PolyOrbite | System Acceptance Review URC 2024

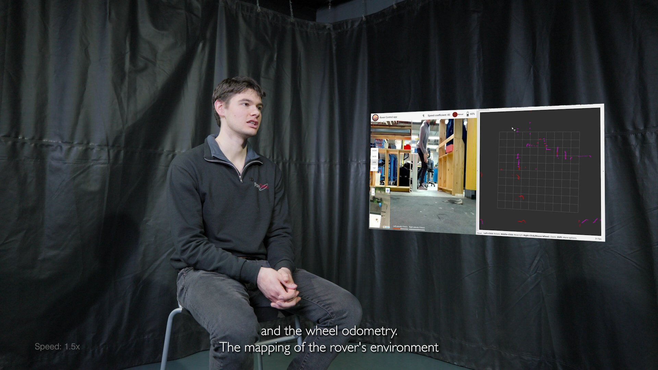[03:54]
The mapping of the rover's environment is made possible by using the RP LiDAR and the library cartographer in order to produce a heat map of the environment.